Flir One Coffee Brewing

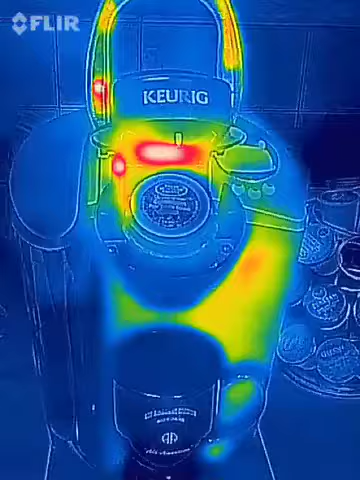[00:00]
Okay, we're going to make some coffee with a Keurig.
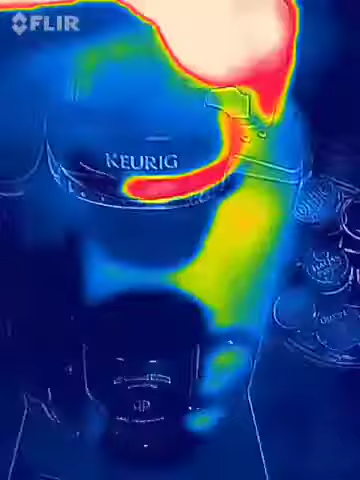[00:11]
And a shout out to the 82nd Airborne.
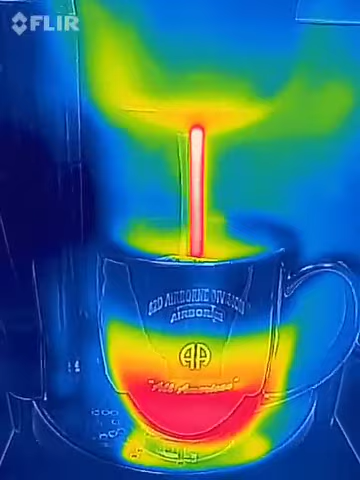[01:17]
There you have it, one cup of coffee brewed in infrared.